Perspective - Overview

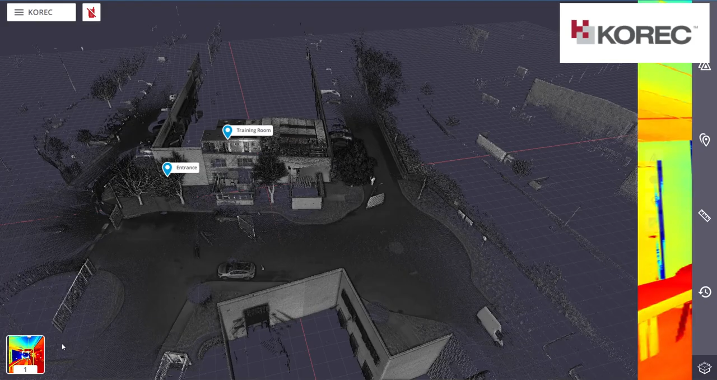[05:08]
controller so if I go back in here and change just the screen back again
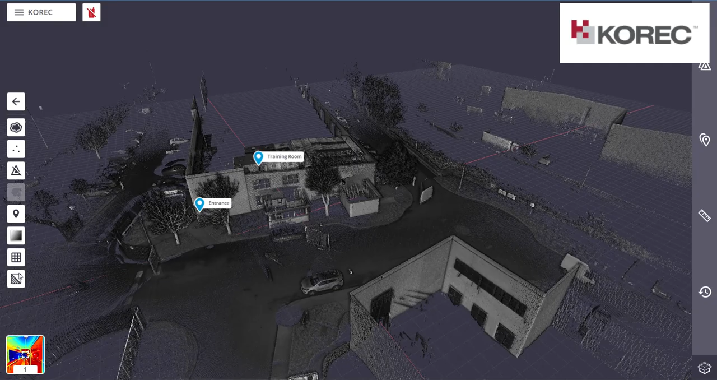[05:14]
my white screen and maybe what I'll do is change the color back into
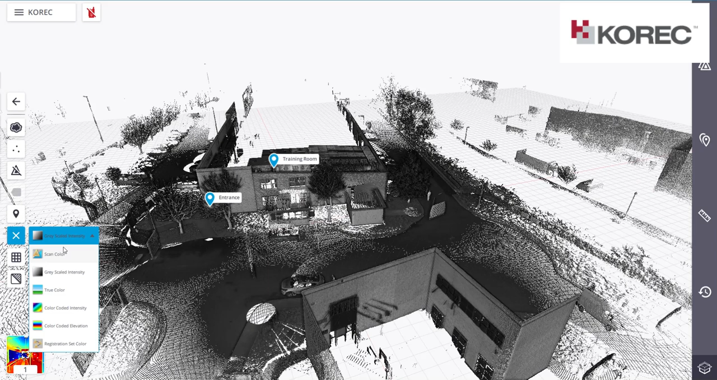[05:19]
color code intensity and this last one
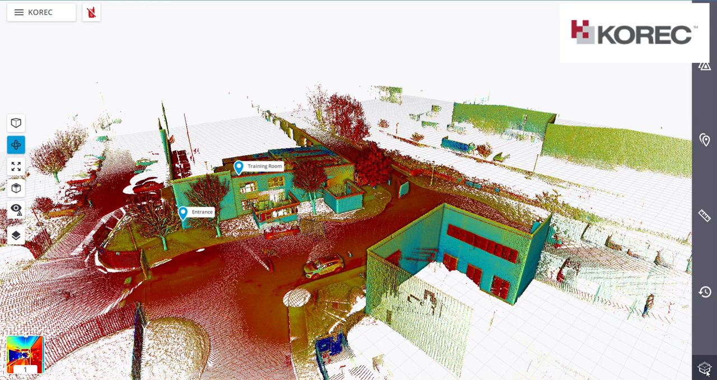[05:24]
down here is if I click on that that's my elevation range so I can actually go up and down
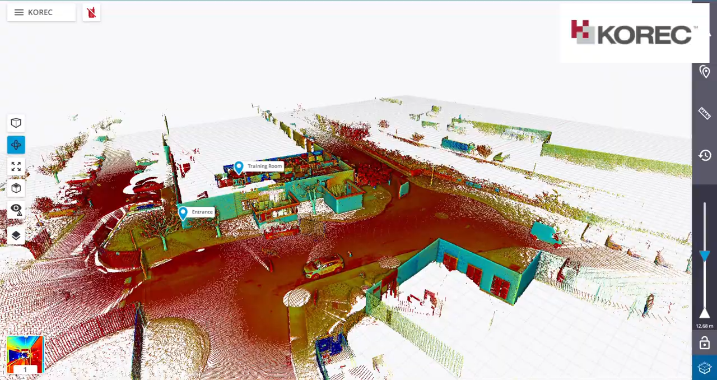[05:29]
select a region there see there and literally go up and
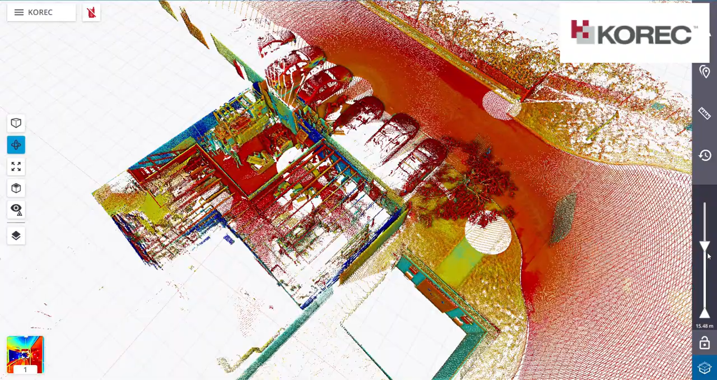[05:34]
down through the building you can also lock that in and it stays there locked in
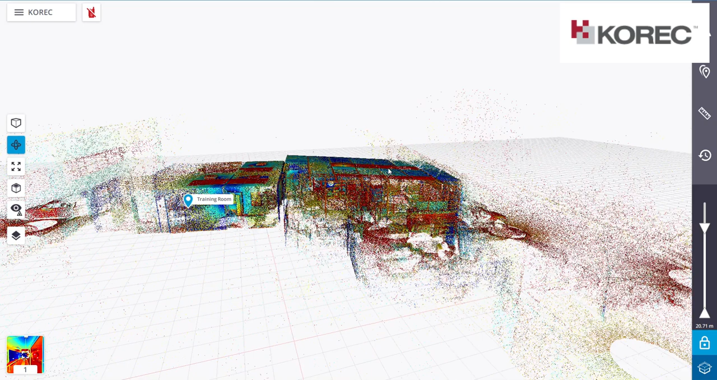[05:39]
so you can go on through up and down and lock that range for you
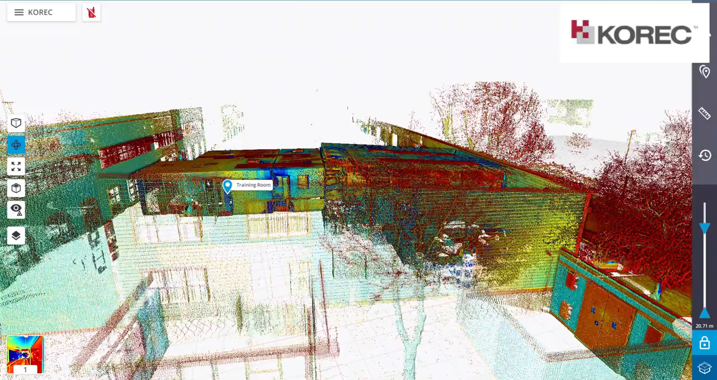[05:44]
as well okay and you can unlock that change that and then I'm back onto my main
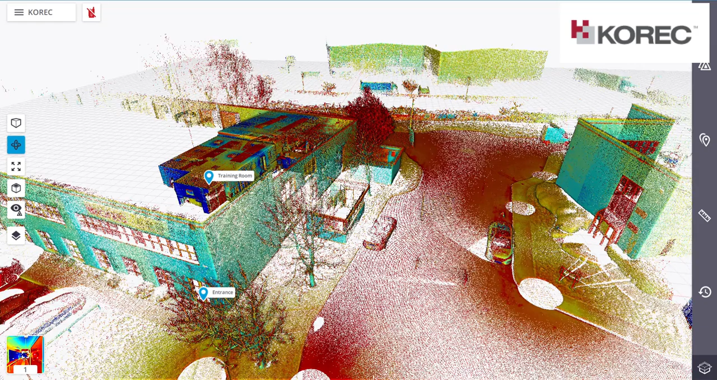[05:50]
screen here and that's just a brief little overview of uh triple perspective thanks bye